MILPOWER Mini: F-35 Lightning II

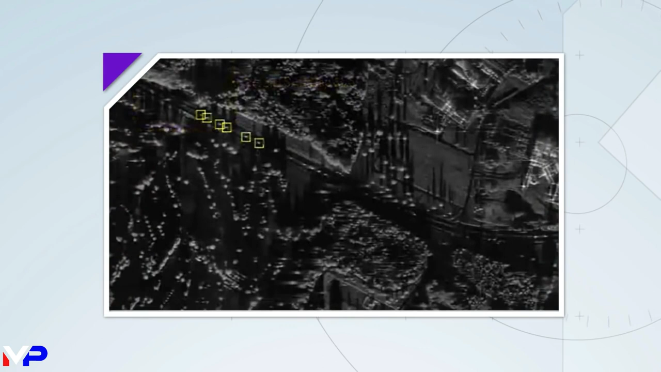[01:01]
the AN-APG-81 allows pilots to search and track both inbound enemy aircraft and create real-time, high-resolution ground mats in concert.